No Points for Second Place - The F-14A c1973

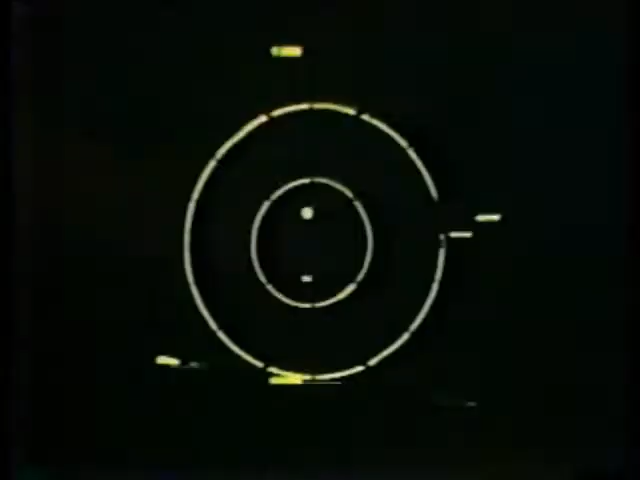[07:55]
using a radar weapon system that detects, acquires, launches, and guides this missile to the target.
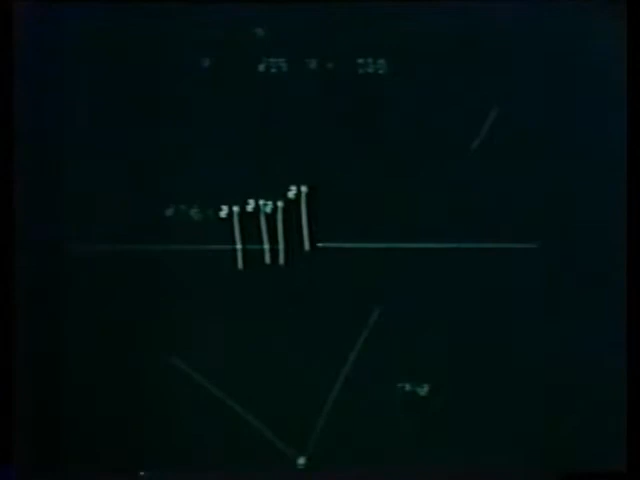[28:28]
and can track multiple targets and shoot at those guys at really long ranges.